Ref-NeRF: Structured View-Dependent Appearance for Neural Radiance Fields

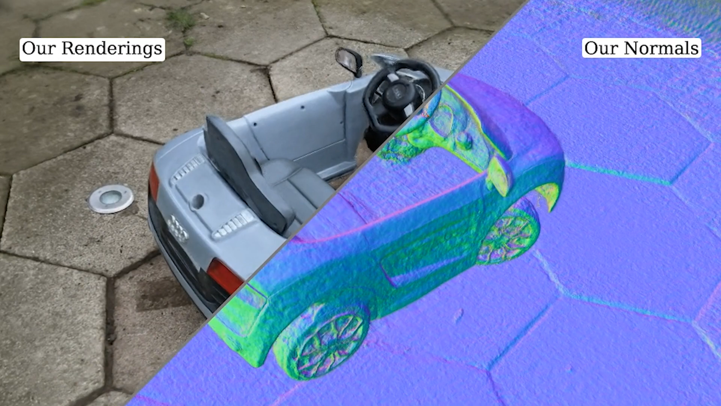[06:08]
Furthermore, our method's extracted normal vectors accurately capture the underlying geometry.